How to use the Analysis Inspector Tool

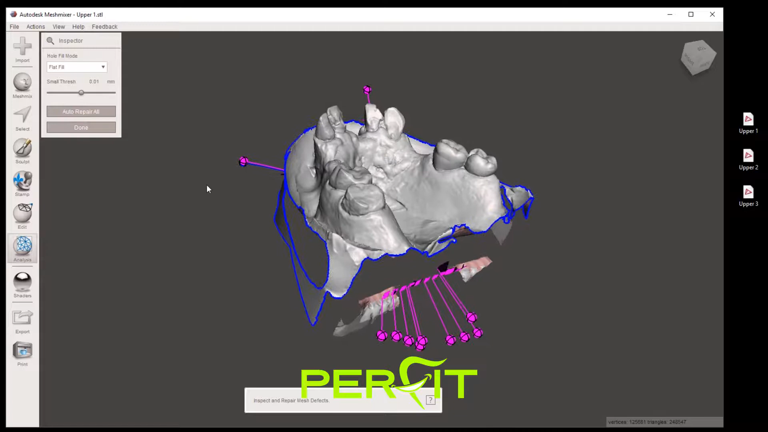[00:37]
This will bring a number of colored spheres pointing directly to any hole, open boundaries or pink floaters.
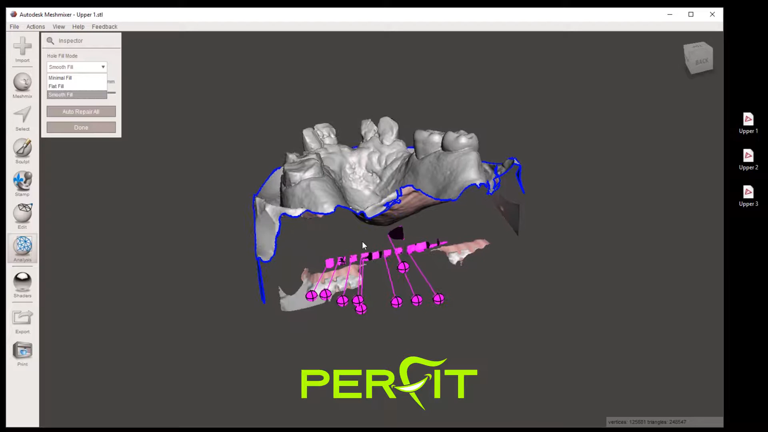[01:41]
By clicking on each of the corresponding spheres one by one, holes can be filled in and rogue floaters can be deleted.
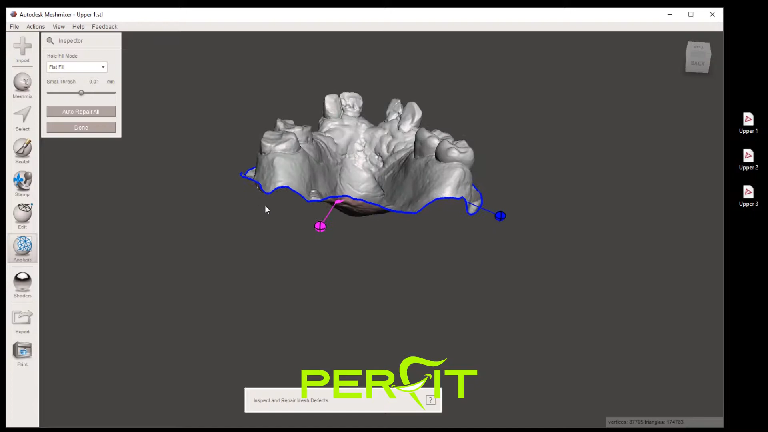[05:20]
inspector there's our floater we can click on it to delete it
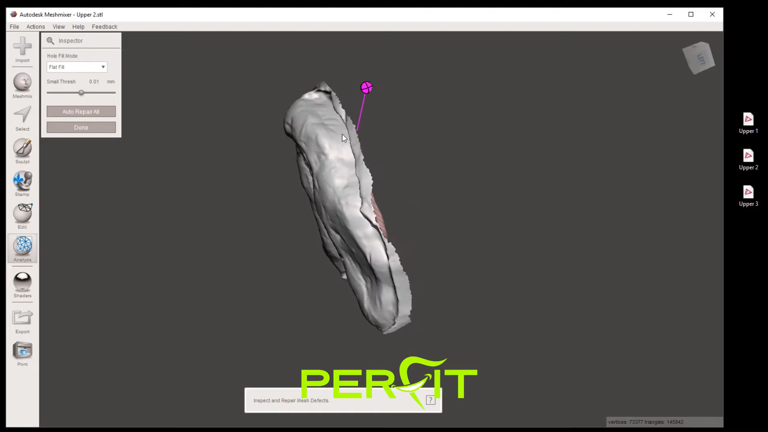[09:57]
we have one little floater and
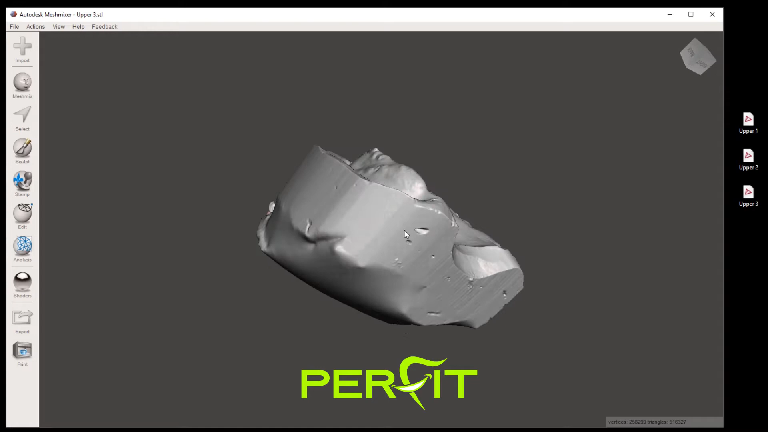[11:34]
So as you can see, this model is already based, but we can reduce it. There's no need to have a model so big.
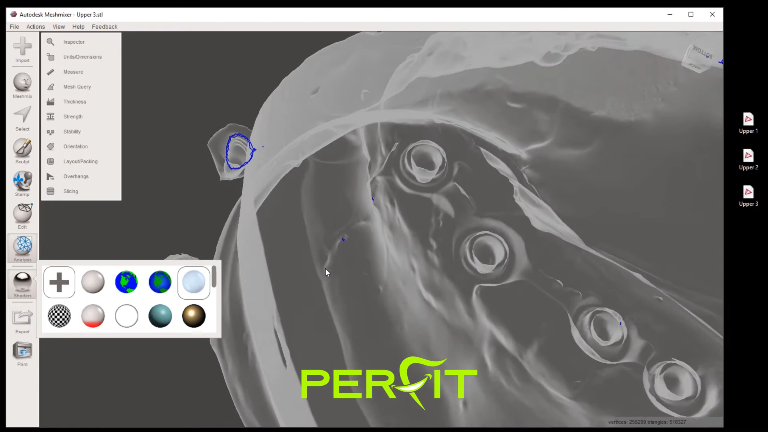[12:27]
Now this is enough to cause some difficulty with designing.